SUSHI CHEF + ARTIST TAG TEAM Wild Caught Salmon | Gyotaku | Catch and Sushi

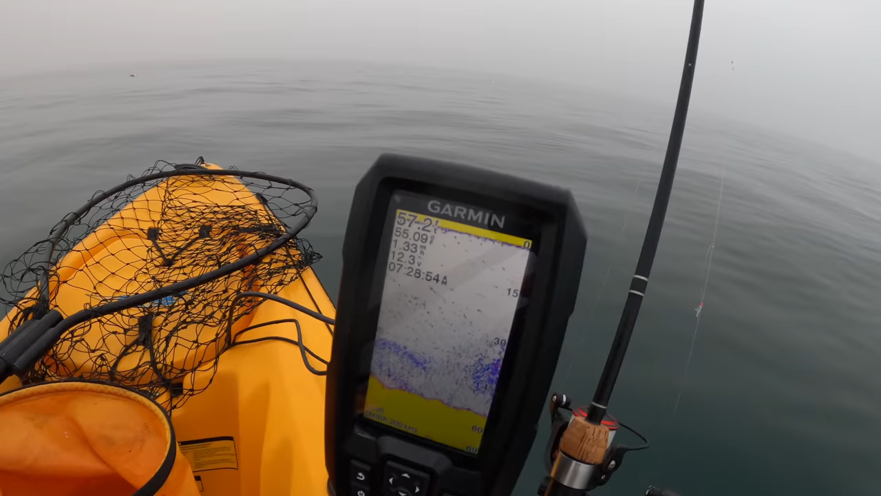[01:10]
See, right now there's nothing on the fish finder, not much really, but when I go over this bait ball, there's a bait ball right there. I'm gonna go over that right now and watch the fish finder. See the fish finder now? All that bait, you can see. It looks like there might be a couple fish on there too.